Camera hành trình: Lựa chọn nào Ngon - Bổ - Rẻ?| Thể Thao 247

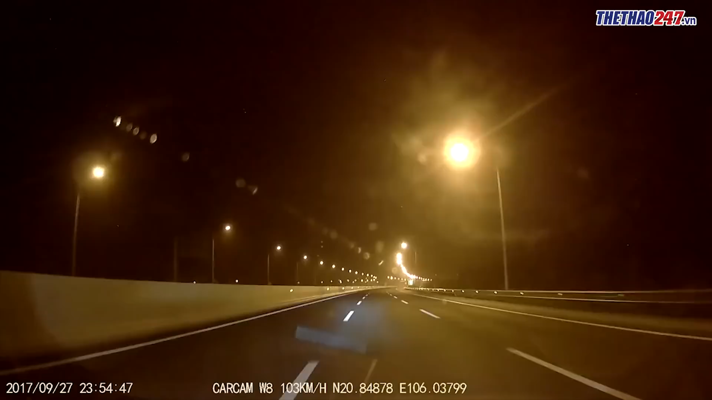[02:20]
những hình ảnh mà VK8 mang lại thật sự rất rõ nét, ngay cả trong điều kiện thiếu sáng Đặc biệt,
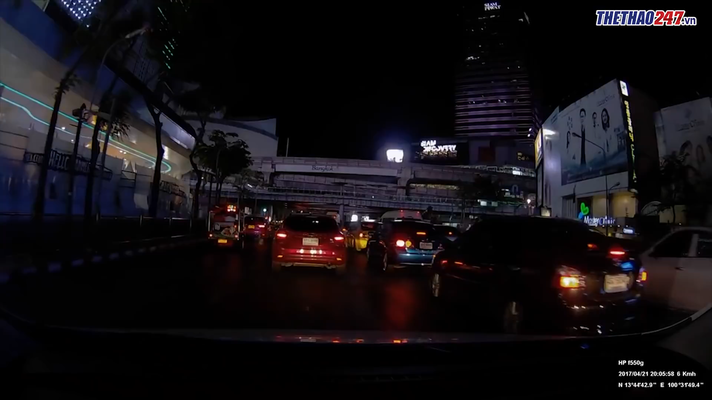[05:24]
giám sát hành trình, định vị GPS, cùng các cảnh báo lái xe an toàn, cảm biến va chạm, cảnh báo làn đường và cảnh báo phát hiện vật chuyển động Là một sản phẩm đến từ thương hiệu uy tín Vì vậy,